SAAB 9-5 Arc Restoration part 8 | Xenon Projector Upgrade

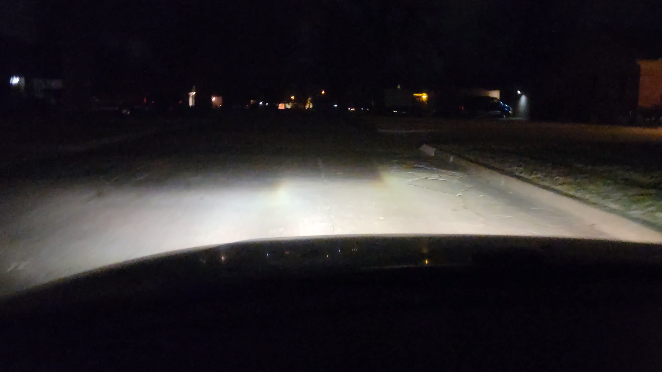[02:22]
As is, it doesn't light up anything on the road, so I dug up the headlight leveling instructions on the SaabWiz manual. There are several prerequisite steps that need to be done first, but I won't go over that in this video because it's pretty detailed and mundane. For example, it makes you check if there's no snow on the car.